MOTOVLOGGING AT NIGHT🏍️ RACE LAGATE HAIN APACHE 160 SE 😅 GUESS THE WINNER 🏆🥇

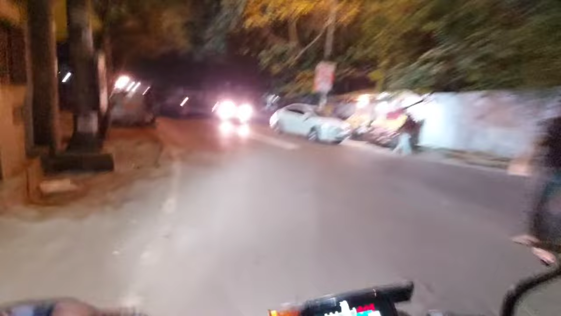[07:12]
जैसे काई इस रोड पे लाइट बहुत कम है तो
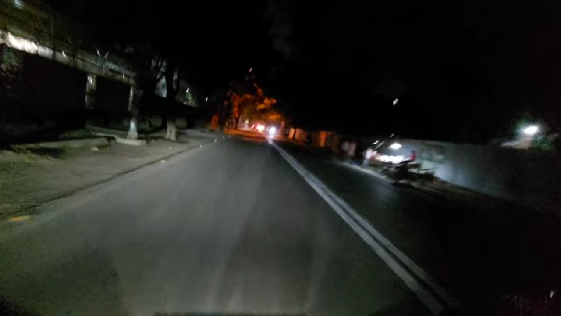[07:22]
रोषनी कम है तो मुझे बार बार वाइजर खोलना पड़ता है हलमेट का तो इसमें दिखाई कम देता है रात में लाइट अगर कम हो तो बाखी दूग बगएड़े किने तो बहुती ही वेस्ट है